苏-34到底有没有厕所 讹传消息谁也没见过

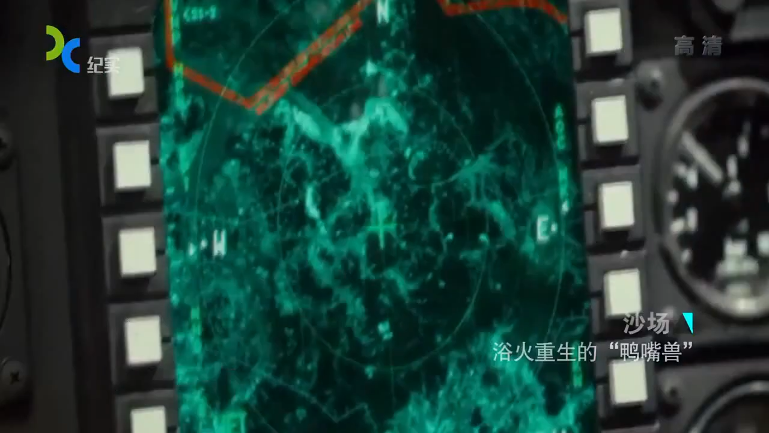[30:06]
都不用人去盯设备自动捕获连续跟踪那你后边的人